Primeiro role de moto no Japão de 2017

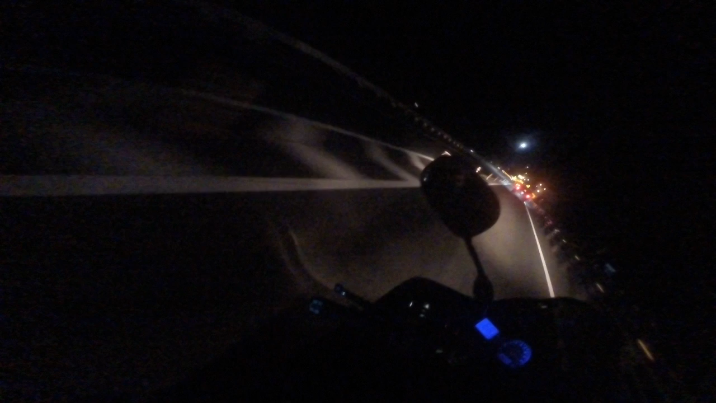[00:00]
Fala galera! Primeiro rolezinho do ano de 2017 Já passamos a virada já em cima da moto agora, às 5 horas da manhã Indo ali pra ver como que tá
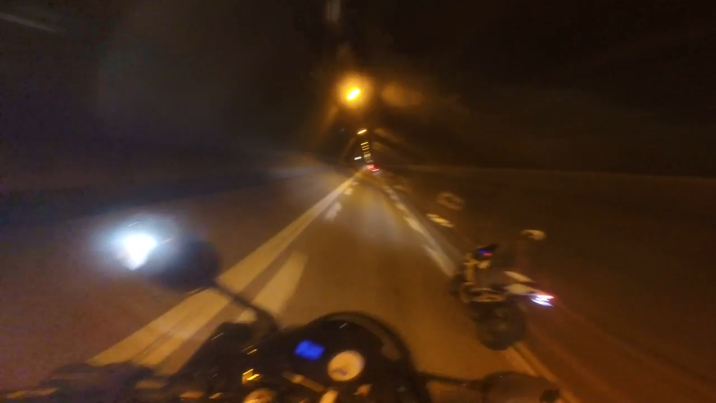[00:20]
Se tem mais gente ainda pra continuar o rolê Vamos dar uma passadinha aqui do lado pra ver se já tem uma galera, né? E é isso aí! Começar o ano bem fazendo com o que gosta Que no meu caso é andar de moto, andar de moto e andar de moto E é isso aí! Tipo, assim, aqui a gente começa na frente, né?
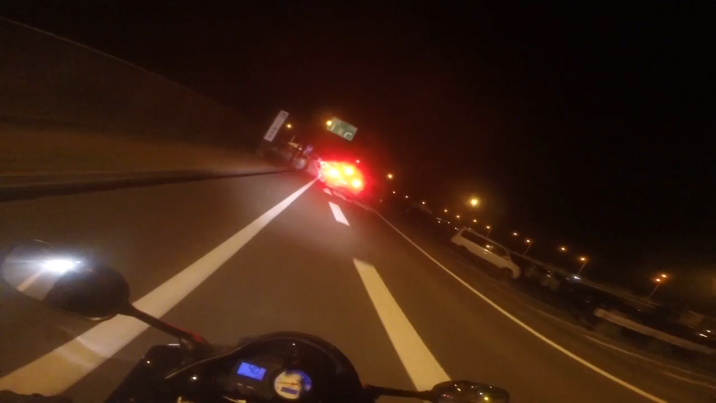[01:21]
Isso aí, já tem uma motinha aqui, outra ali